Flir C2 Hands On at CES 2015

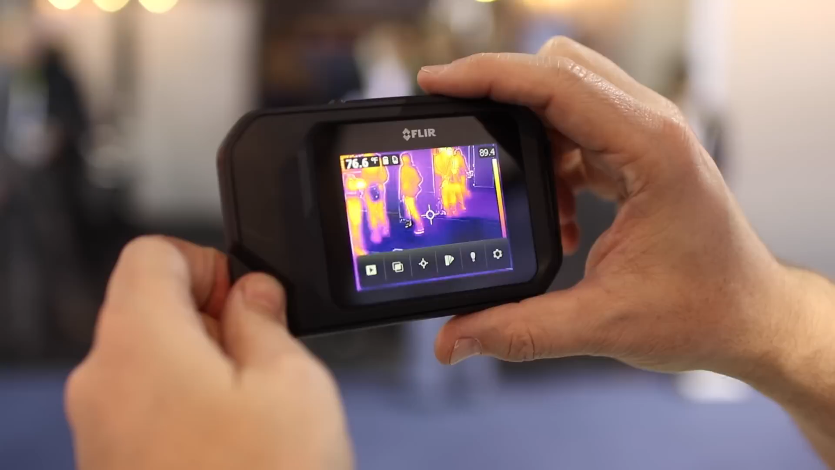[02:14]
mounts just like a hard drive, you can take those images. You put it in our free software, which is FLIR tools and you can analyze each and every point.
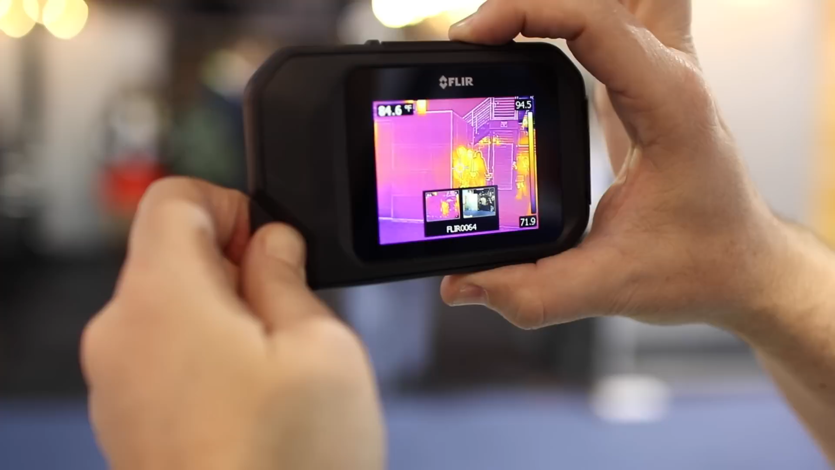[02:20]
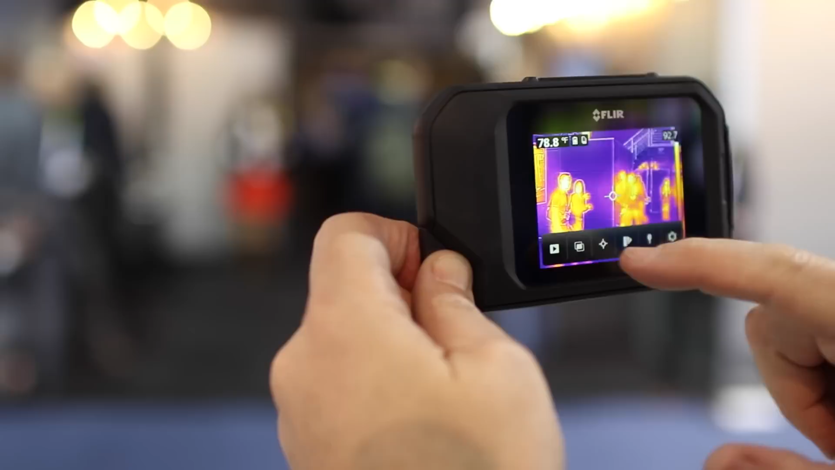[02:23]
So there's 4,800 pixels of measurement and you can get data on each and every one of those pixels.